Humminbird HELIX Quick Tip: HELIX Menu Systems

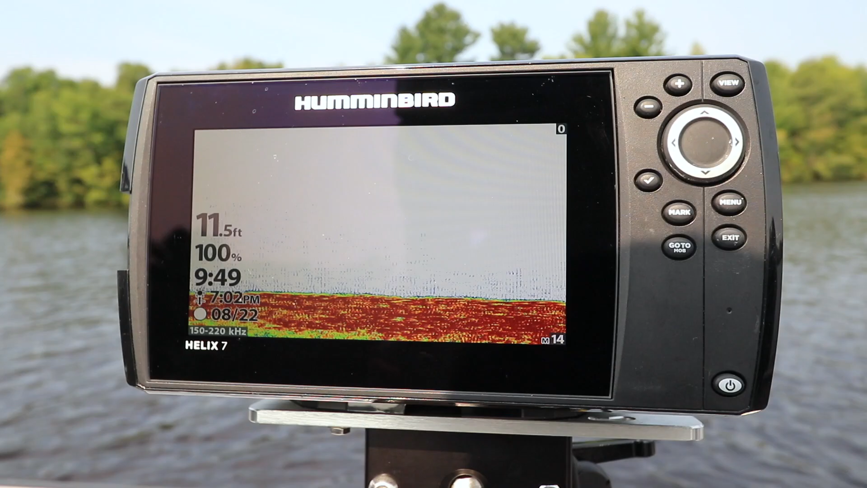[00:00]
On screen: depth 11.5 ft
Here's another tip that will help you get started with your Humminbird Helix.
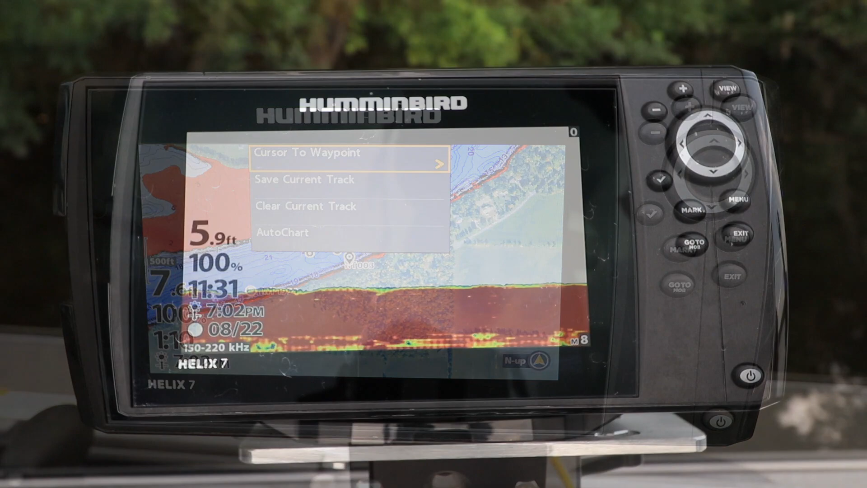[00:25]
On screen: depth 5.9 ft
Press the Menu key once to access the Express Menu for the view currently displayed.
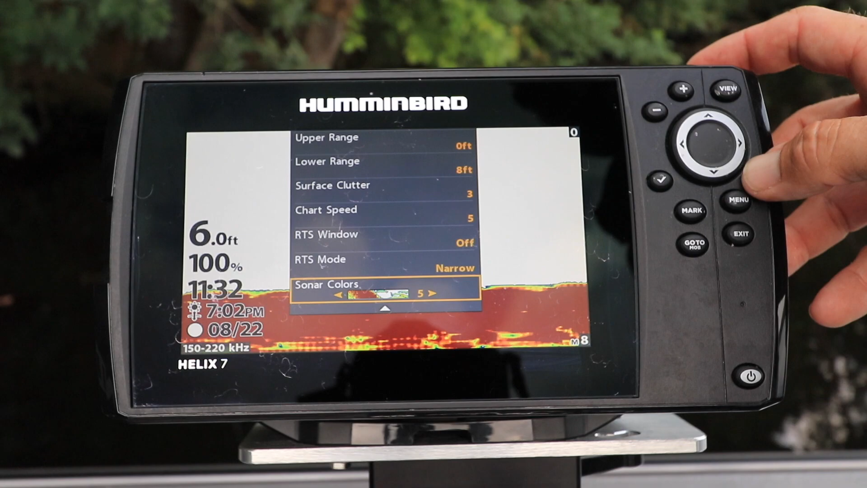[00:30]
On screen: depth 6.0 ft
Each Express Menu is unique,
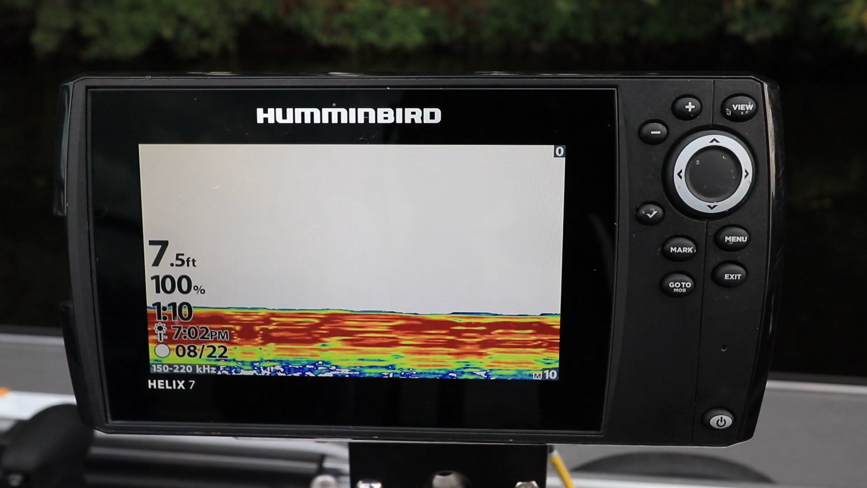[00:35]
On screen: depth 7.5 ft
which means that the Express Menu for the 2D sonar view is completely different from the Express Menu for the chart view.
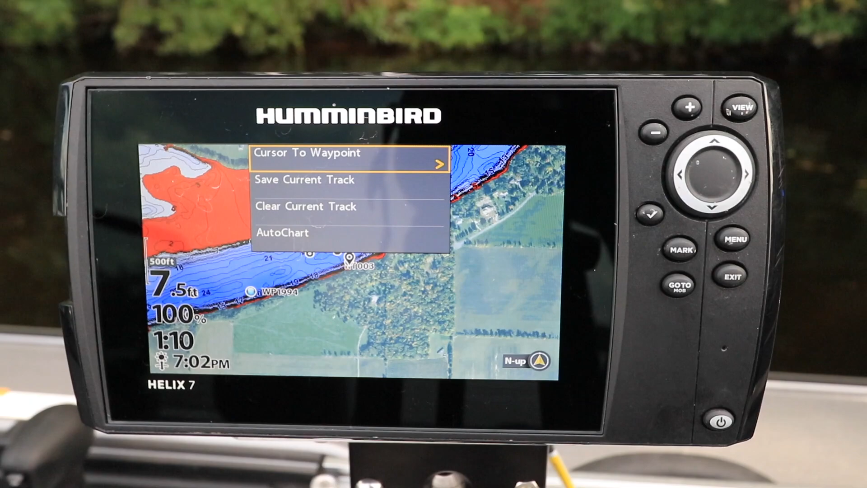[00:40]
Your Helix also has a much more comprehensive menu system that contains a larger collection of features and settings that you'll likely use less often than those found in the Express menus. Press the Menu key twice from any view to access this main menu system.
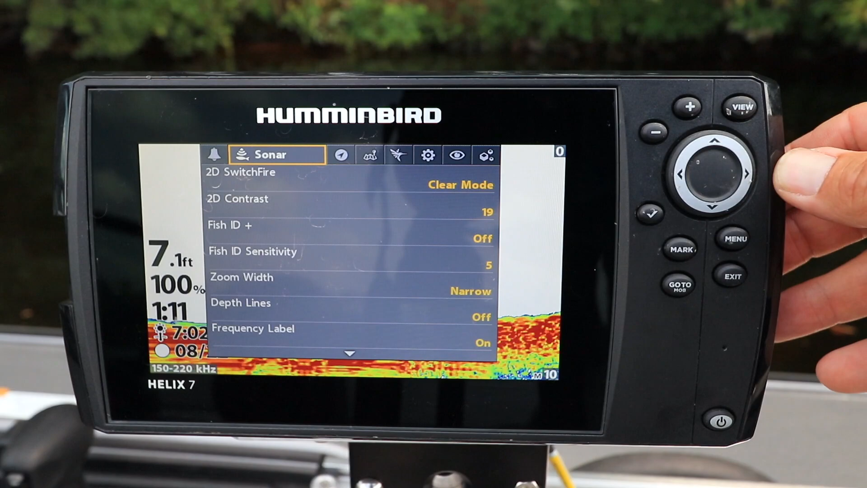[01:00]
On screen: depth 7.1 ft
The main menu is organized with menu tabs, each of which contains a related set of features and settings. settings. Use the left and right arrow keys to select a menu tab,
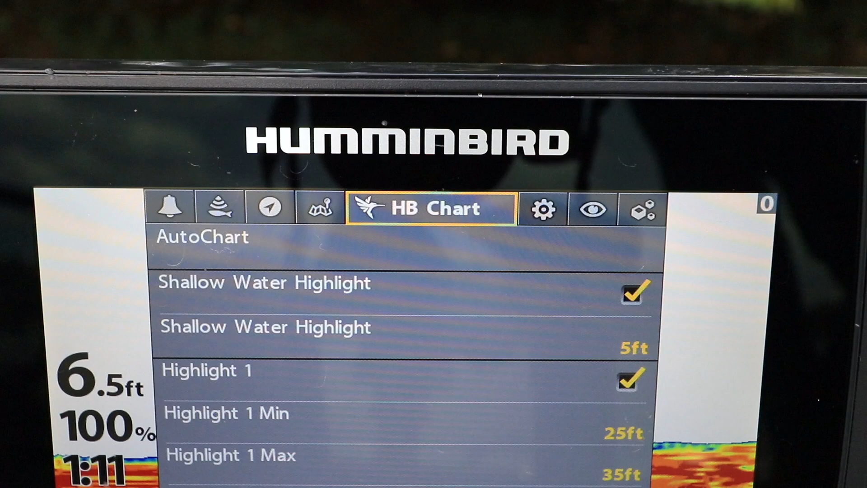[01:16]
On screen: depth 6.5 ft
and then use the up and down arrow keys to explore all of the features and settings collected there.